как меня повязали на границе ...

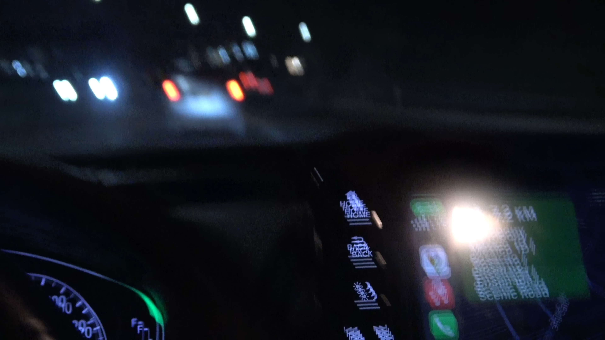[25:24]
25 минут тут доехать. А я еще до этого, когда заехал за чемоданами, у меня музыка орет. Я обгоняю, я виляю, превышаю скорость.
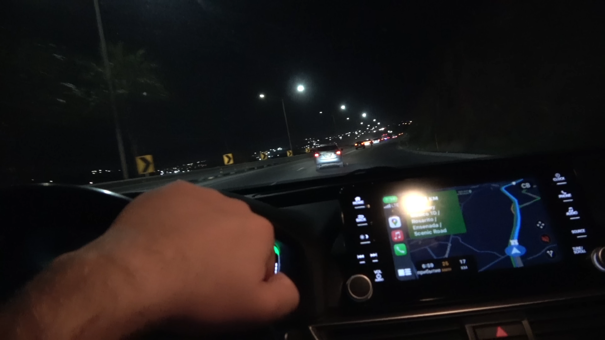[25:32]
Вообще, на отъебись так, ну, нельзя, нельзя превышать сейчас. Мыши, ниже травы, выше кроши.
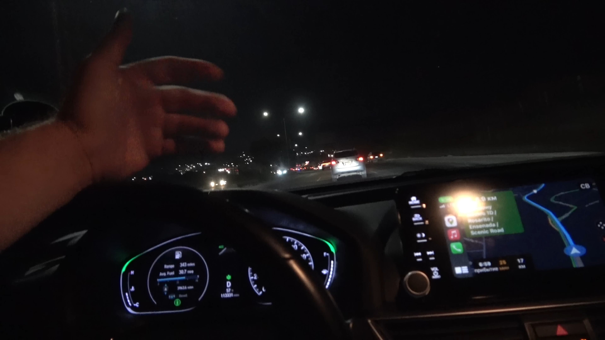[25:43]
Я спал, блядь. Бару часов, как хотите, расценивайте эту поговорку. Но сейчас вот главное добраться. Никаких ресторанов в Тихуане сегодня меня не хочу. Съебываем нахуй.